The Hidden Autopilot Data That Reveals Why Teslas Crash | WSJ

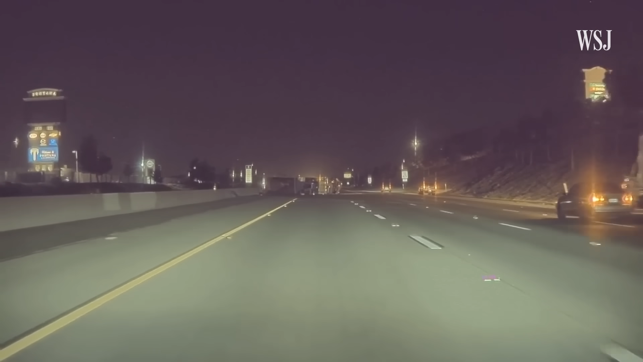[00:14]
At about 2.30 a.m., an overturned semi-truck appeared in front of him. Moments later, he was killed.
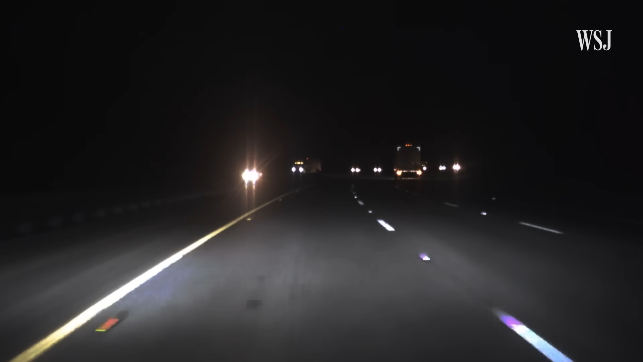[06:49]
We can see this in an autopilot crash similar to Steven Hendrickson's near Los Angeles in 2021. The Journal obtained a rare set of raw data for the Tesla in this crash from an anonymous hacker.
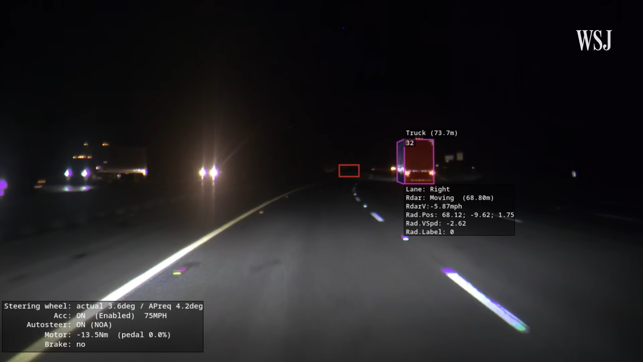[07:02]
When a crashed pickup truck becomes visible on the road, one of the car's cameras sees it, but the other doesn't. Then, as the obstacle gets closer, the Tesla doesn't recognize it, and it crashes at full speed.